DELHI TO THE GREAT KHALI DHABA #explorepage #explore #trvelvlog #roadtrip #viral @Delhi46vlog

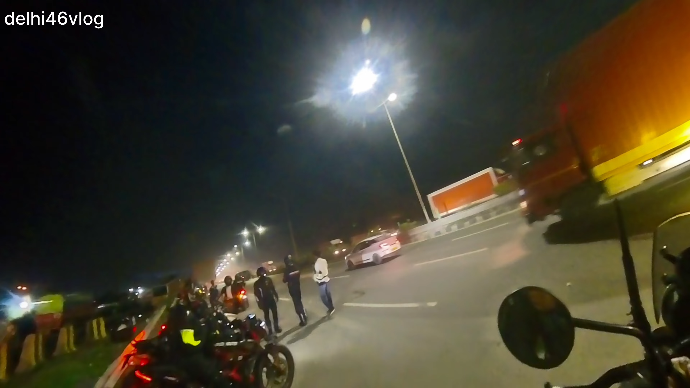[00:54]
चलो, और अभी बज रहे हैं सुबह के, और अपना इंस्टॉलेशन ऑन करते हैं।
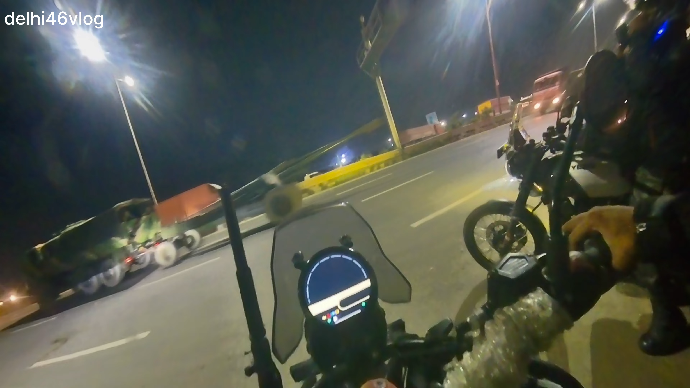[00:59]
तो अभी टाइम हो रहा है 5:19। चलो, और बाकी सारे राइडर है मेरे लेफ्ट राइट आप देख सकते हो।
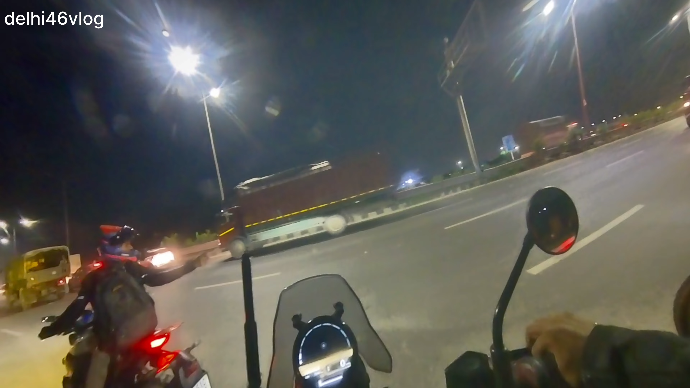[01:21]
लेफ्ट राइट देख के अपनी गाड़ी भी मोबाइल लगा देते हैं।
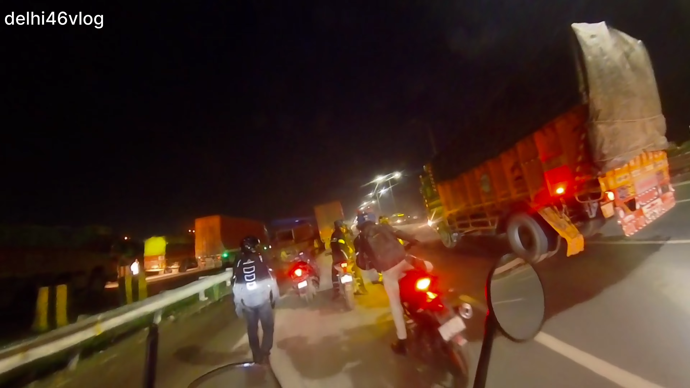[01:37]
तो अपनी ग्रुप की बाइकें खड़ी हो चुकी हैं इधर।
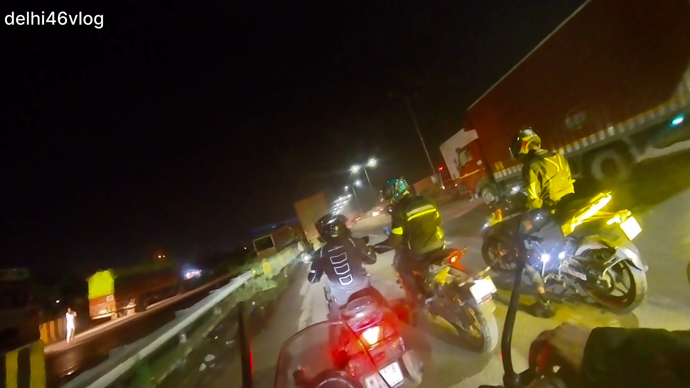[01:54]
चलो, इसी के साथ करते हैं अपनी राइडिंग की शुरुआत। आज अपना बनाते हैं संडे मज़ेदार, आई होप। आपको ये ब्लॉग मेरा पसंद आए और आप कीप सपोर्टिंग करें दिल्ली 46 ब्लॉग। और दिस इज लोकेश, लेट्स गो।
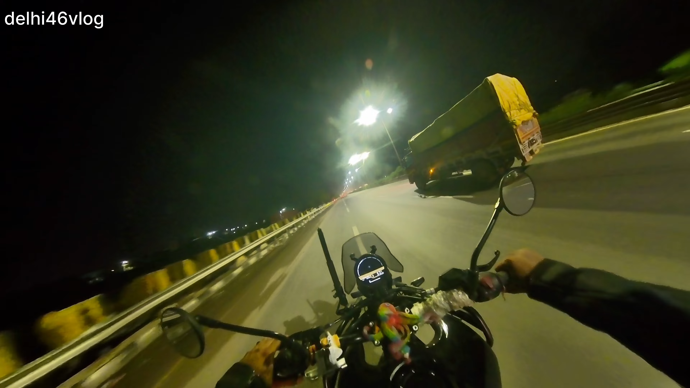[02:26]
फिलहाल निकल चुके हैं अब बाईपास से, और मेरे पीछे आ रहे हैं राइडर्स और एक इधर खड़े हुए हैं, और हमारा मेन लीडर चला गया है आगे। तो चलो,
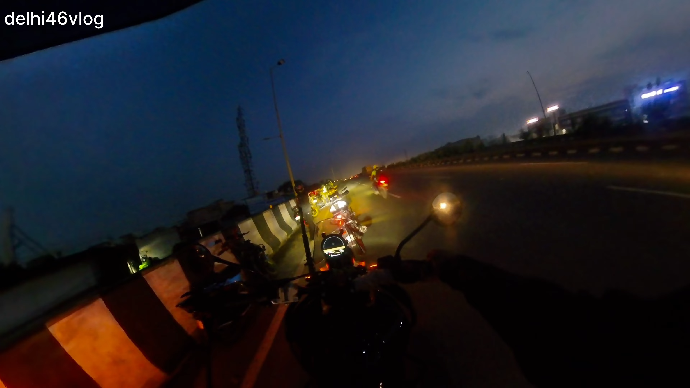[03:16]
तो फ़िलहाल के लिए राइड के बीच में स्टॉप लेने का खेद है, दो राइडर और ज्वाइन हो गए हैं यहाँ से। चलो,